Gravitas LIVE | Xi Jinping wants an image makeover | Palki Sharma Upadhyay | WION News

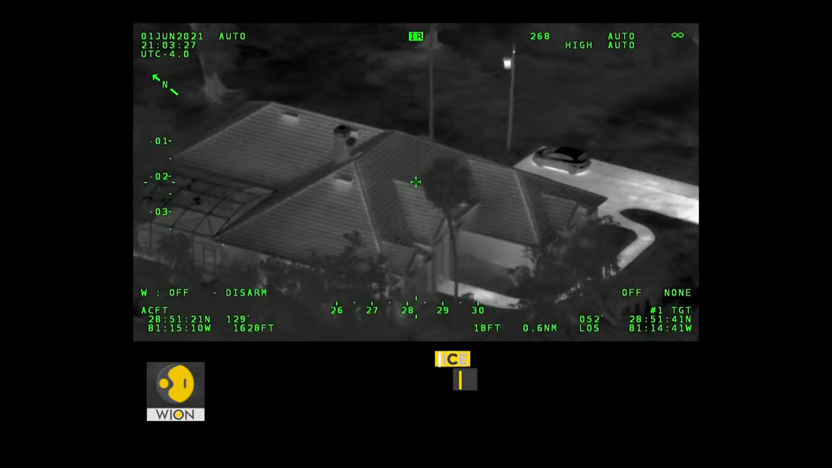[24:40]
Shots fired again. Female now has a pistol. Juvenile male has a long gun.
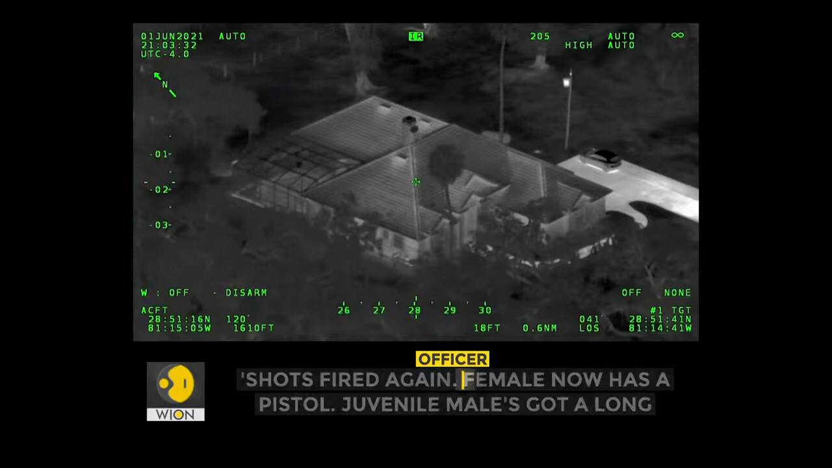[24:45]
So does the female. Stand by. Just pointing the gun. Pointing the gun behind the trash can.
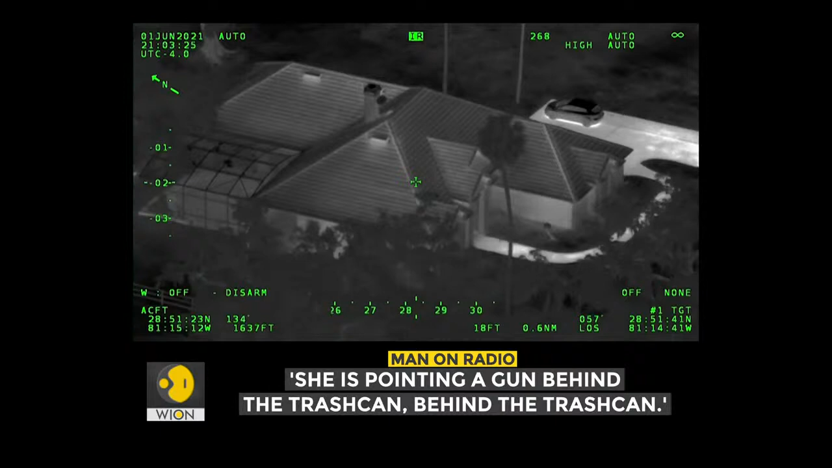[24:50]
Behind the trash can. You guys be careful of your phone marks. He's out there by you guys.
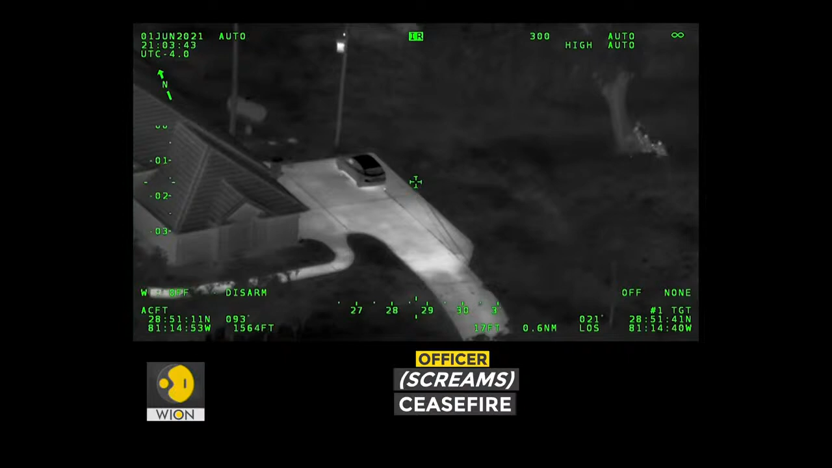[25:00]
Central, shots fired, shots fired, LEO, shots fired. The boy went back inside.
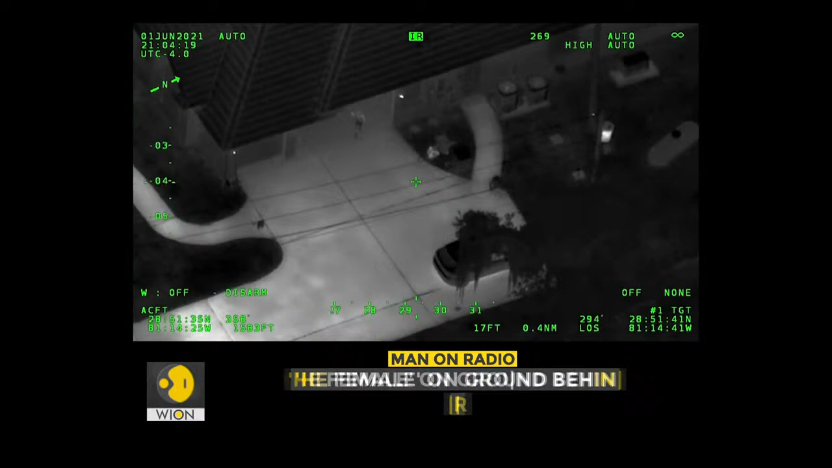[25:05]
Female's on the ground behind the car.